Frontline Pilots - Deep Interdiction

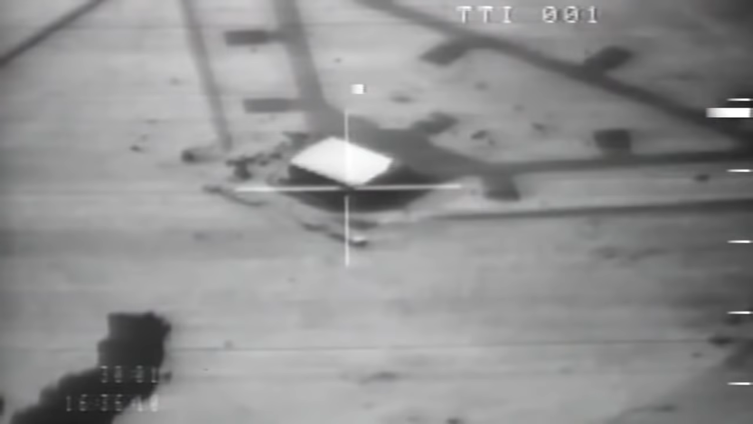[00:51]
Two, one. Bombs gone, bombs gone. Roger that. Right turn. Coming right. 28 seconds. Roger. Waiting for 20 seconds.
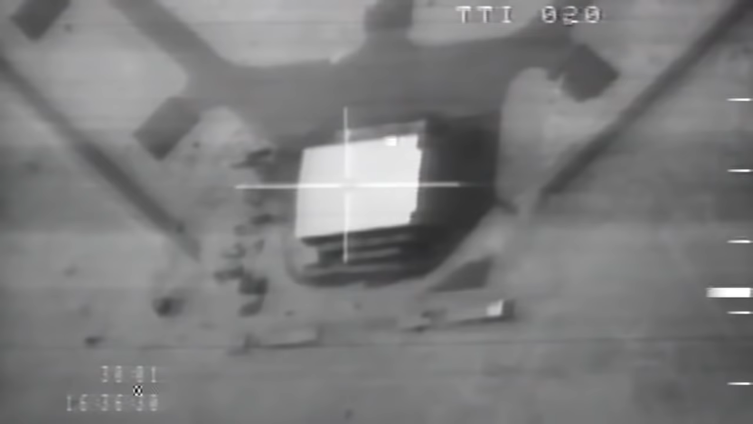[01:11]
20 seconds, time to go, laser coming on, laser coming on, got the laser on, holding the track and steady on the far corner.
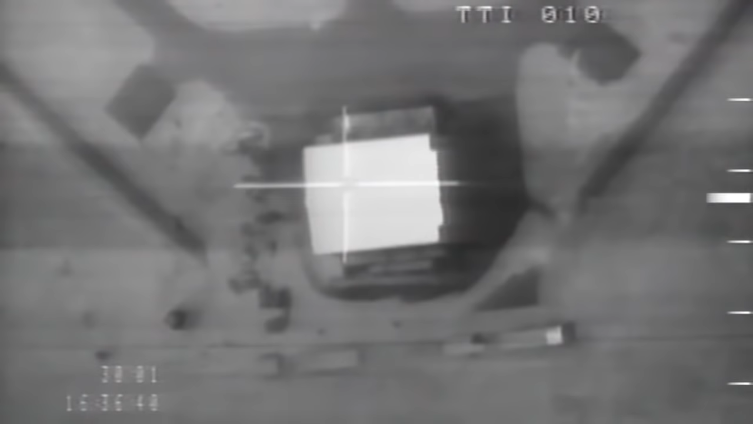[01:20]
Roger. 10 seconds. Shell 4-1, I've got to tell you though, I think that's wedged to the south. Five, four, three, two, one. Out of my position for about 10 miles. Could be impact.
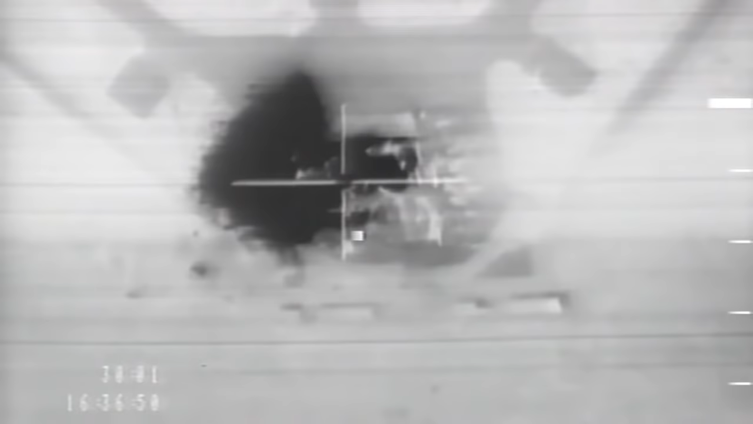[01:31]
Oh! Oh, yes! Lasers off. Lasers off.
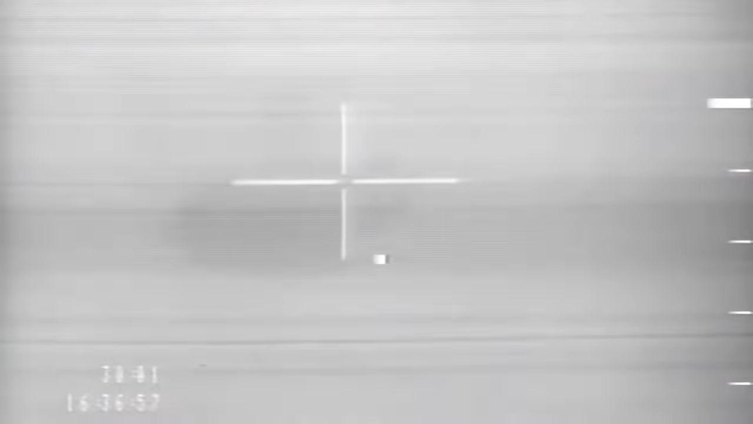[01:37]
Coming right. We destroyed that thing bigger than Dallas. OK, coming right.
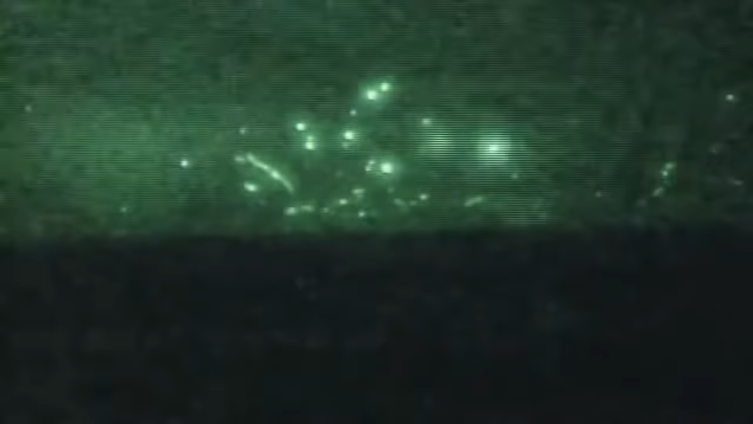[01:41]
Heading to the other. Lasers by base, plus 19.
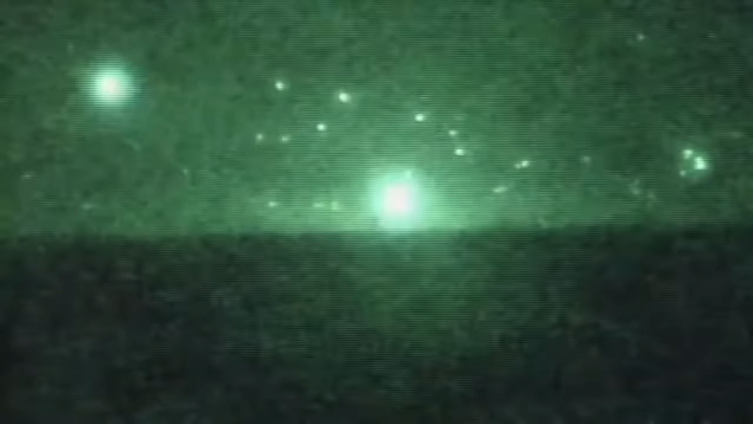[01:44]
Roger that. Sequest, yeah.
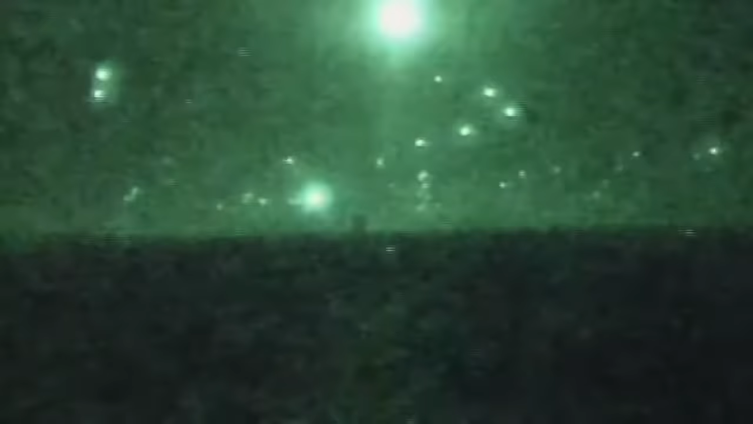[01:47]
Once you got within 80 to 100 miles of Baghdad, you could see the exceptional amount of AAA.
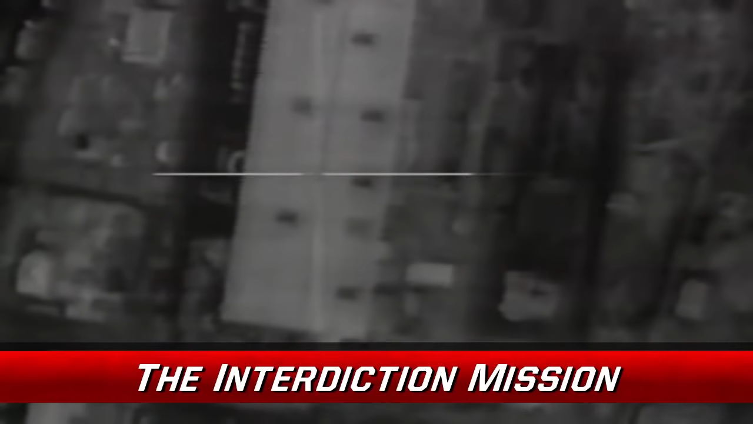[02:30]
and with confidence, have a single jet destroy it in one pass.
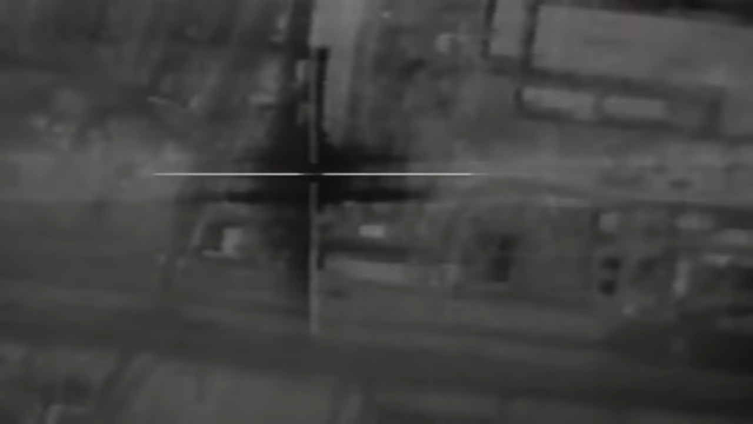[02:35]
With accuracy and precision never before associated with the aerial strike, aviators surgically eliminated critical enemy assets, one by one by one.
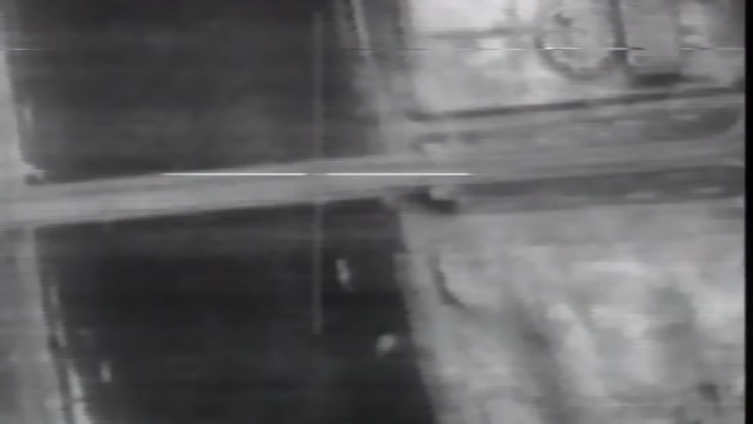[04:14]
bridges, highways, things like that that are stationary-type targets that we can get fairly good intel for prior to taking off.
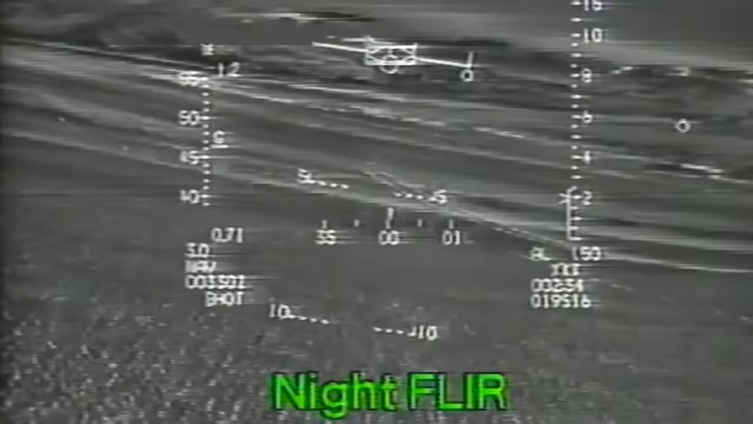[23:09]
Lantern gives me the terrain-following radar,
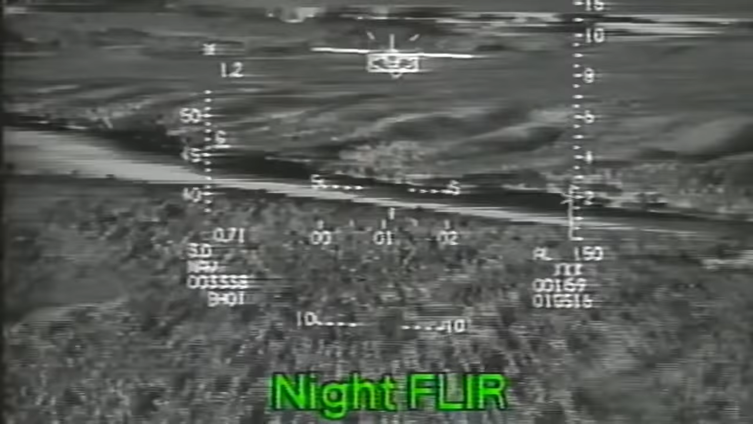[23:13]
a infrared picture system that allows me to see at night. Uh, and by see at night, uh, you know, the HUD in the front of our airplane is, uh, a 14 by 28 degree HUD.
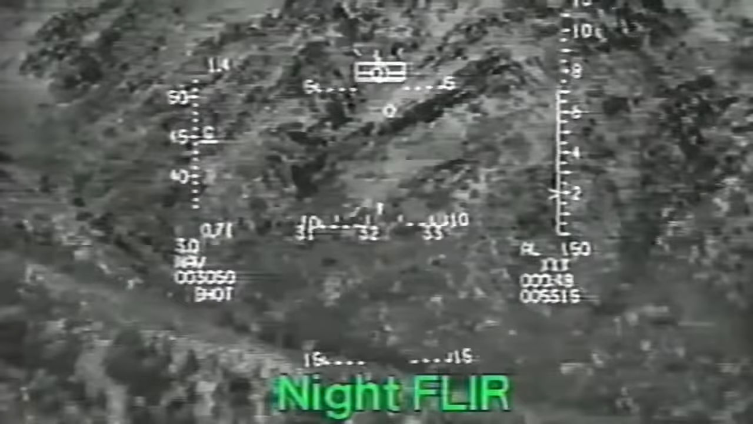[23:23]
And the NAV FLIR portion of the Lantern system puts a daytime
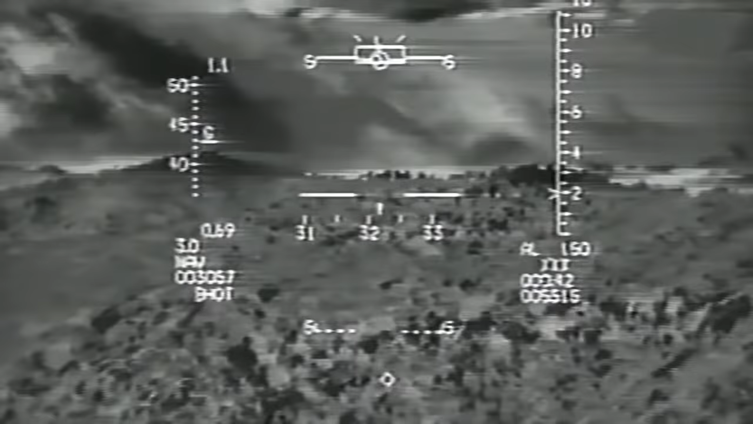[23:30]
presentation based off of infrared signature into that HUD for me.
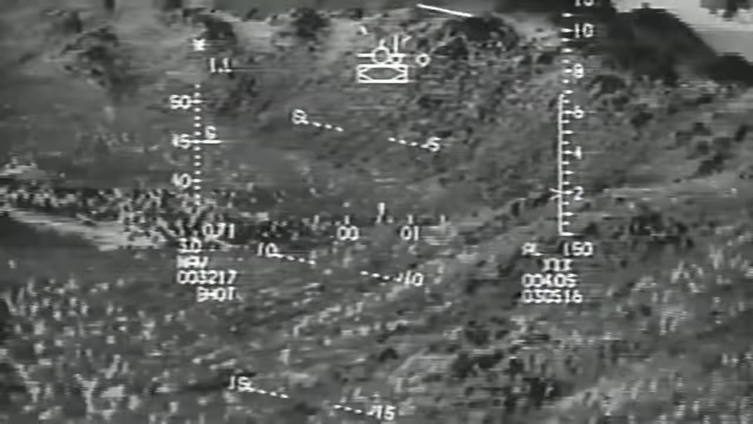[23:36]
So I, uh, at three o'clock in the morning, I'm actually looking out and seeing almost the same picture that I would see if the sun was up.
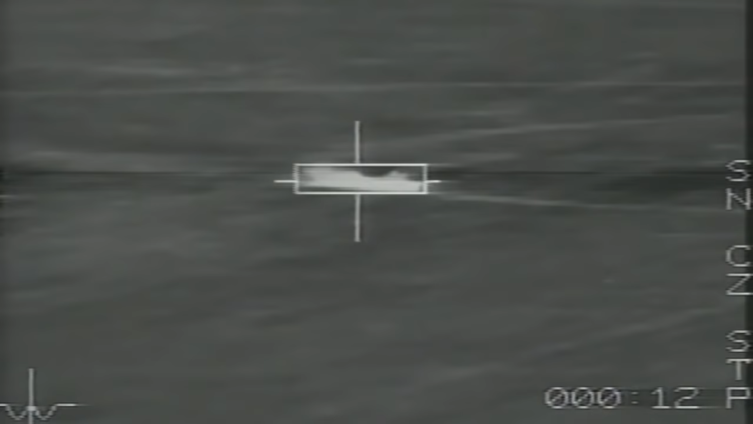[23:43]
Target pod half of the Lantern system, uh,
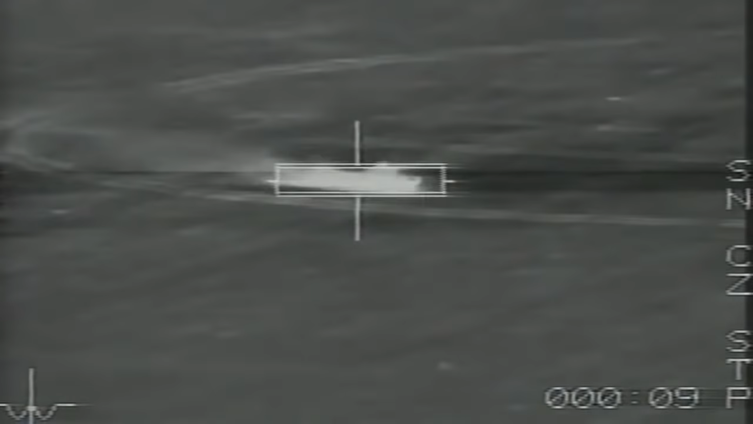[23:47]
gives me a laser designator and a magnified, uh, target designation system.
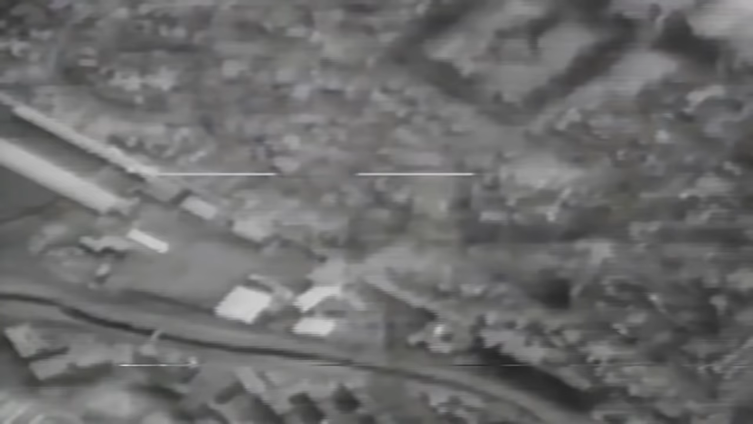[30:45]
The meat of our practice missions is target recognition using our infrared sensor displays, because, uh, again, a visual picture, a visual presentation is very, very different from an infrared presentation, and since we fly at night, everything we do will be infrared.
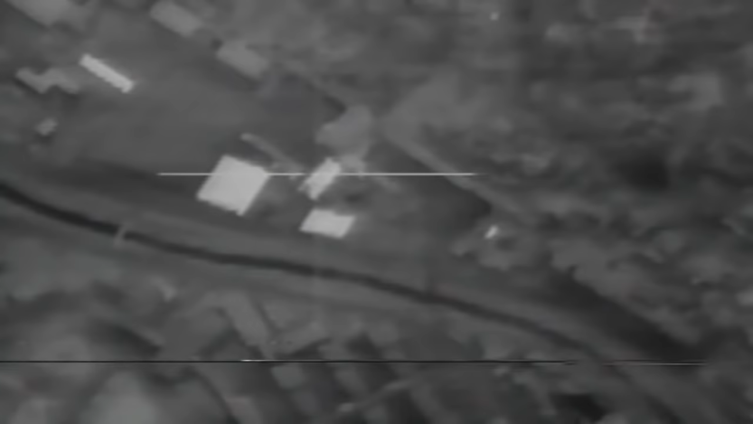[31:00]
And, uh, let's say, for example, a building that's painted white during the daytime, if it's, uh, depending on how much heat it gives off at night, uh, can be a completely different color depending on what we're using on our sensor,
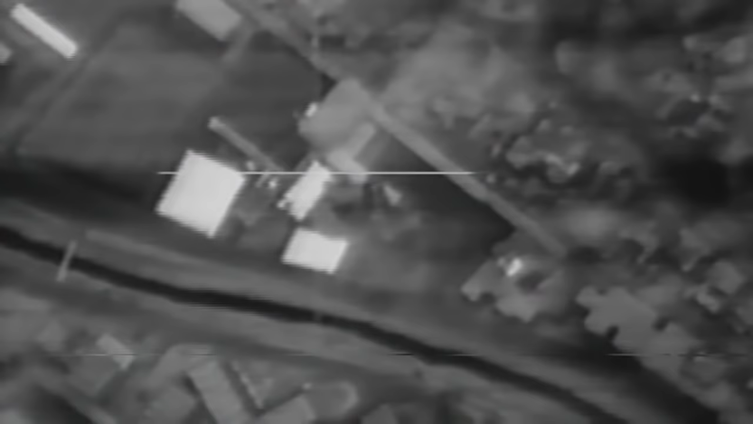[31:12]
whether, let's say, black is hot or white is hot, depending upon, uh, again, the, the type of display we choose. So, what we do during our practice is, is understand the difference between a visual and infrared picture.
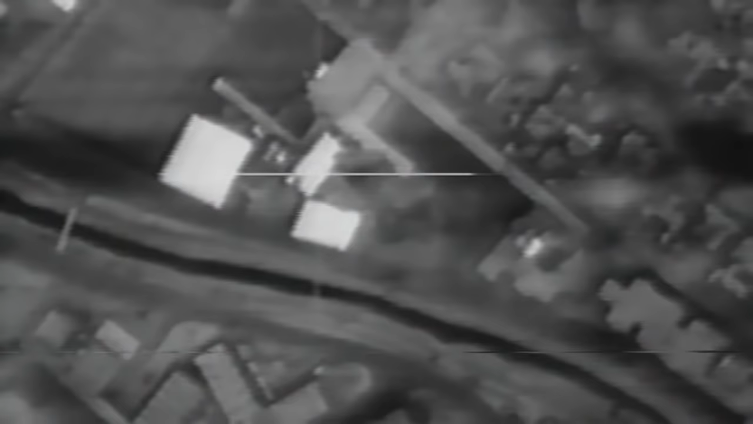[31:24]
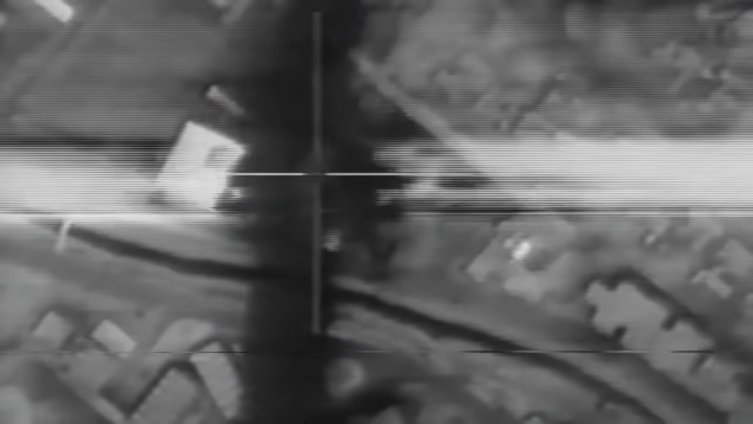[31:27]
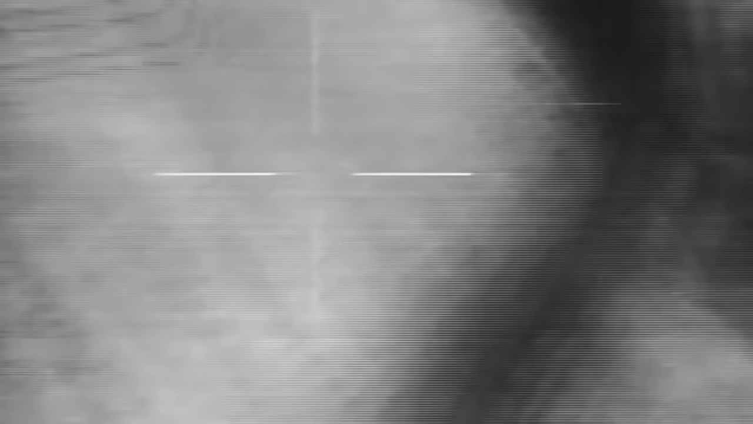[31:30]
These are off. My target area is under the smoke. I'm picking this building here. 29 seconds next to the night. There's all sorts of debris down there, 22 seconds, 20,
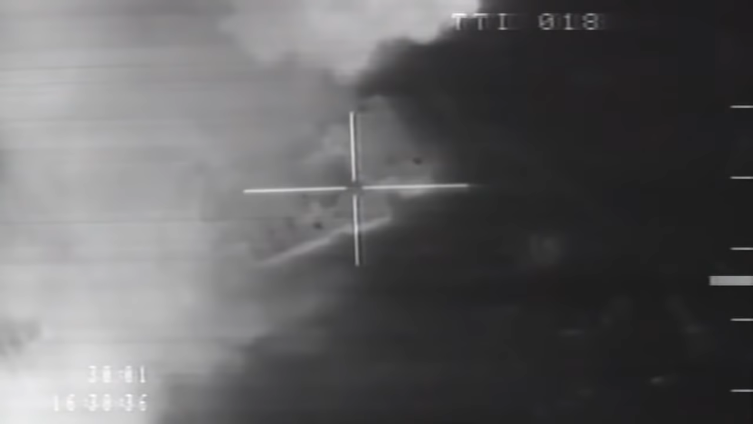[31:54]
looking for 15, there's my building. 15, laser on. Laser's on. 10 seconds.
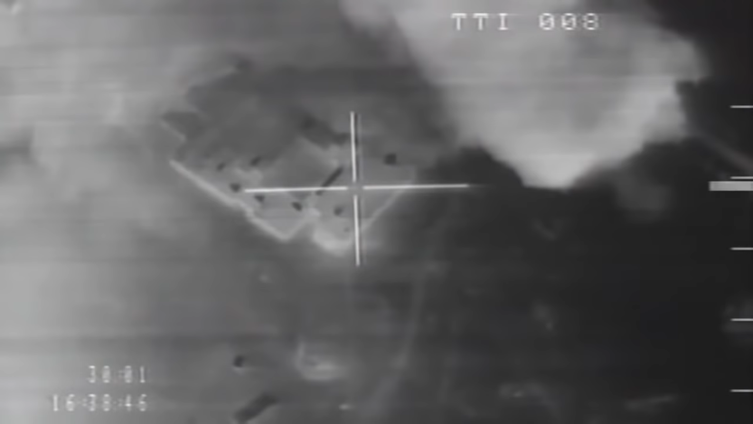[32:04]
Missile launch, input one. Base spike, base plus 20. Chaff, chaff.
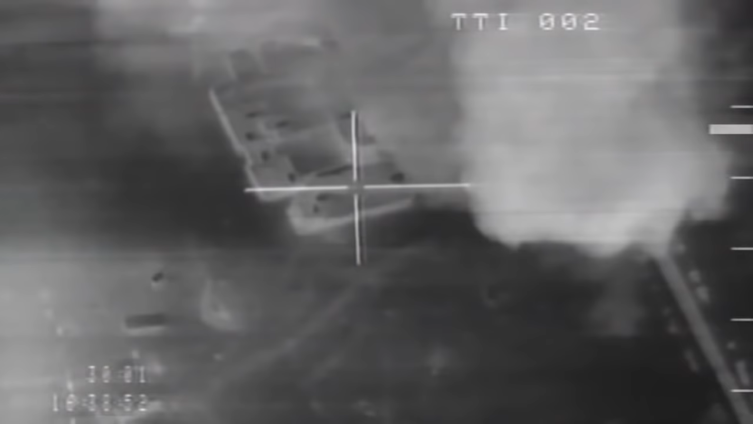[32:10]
Impact, impact. Good to go. Laser's on. Spike, base plus 17. Okay, we got AAA blowing up below us. Okay. Okay, you're outside now. I'm outside. Okay, I see the laser on. Continue, we got a cartel. Find your dimpy, we're about to get rid of the bombs. Five seconds. I've got it, six seconds. Laser is on. Bombs are going to be gone.
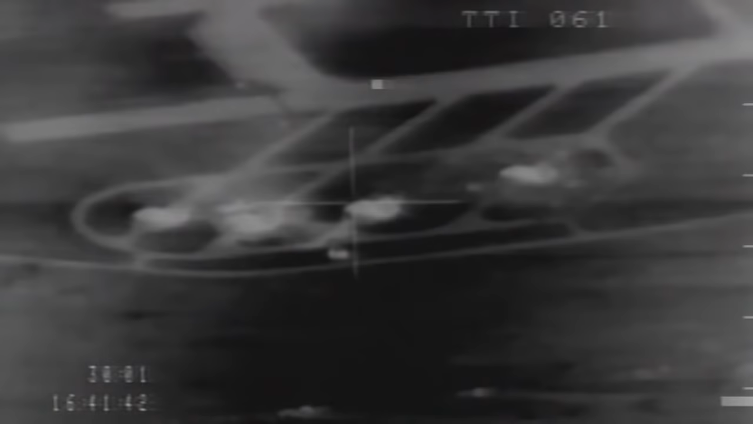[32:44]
The tough part is approaching the target and trying to pick out your building or your specific impact point from this mass of blips on the radar. The Wizzo's working very hard to do this, and once he's done that, he'll use the PaveTAC system to further refine it.
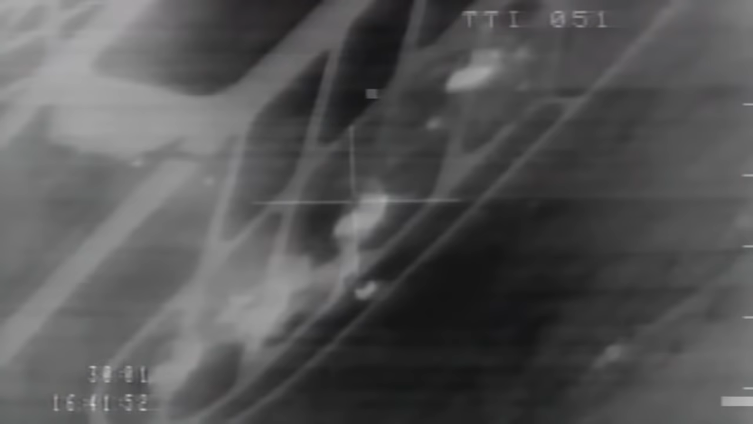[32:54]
Once he can acquire it with the PaveTAC infrared, it's really like looking at a TV.
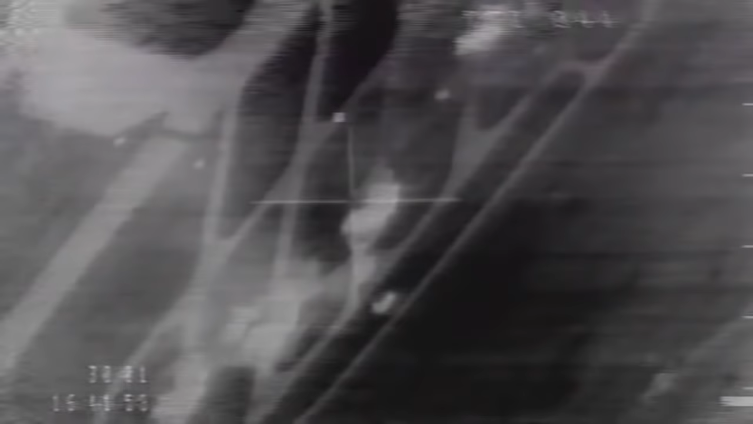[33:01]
I mean, it essentially turns nighttime into daytime for us, and he'll place the laser on the target and turn it on. So now a laser beam, reflected back to the aircraft, is updating the navigational systems of the airplane,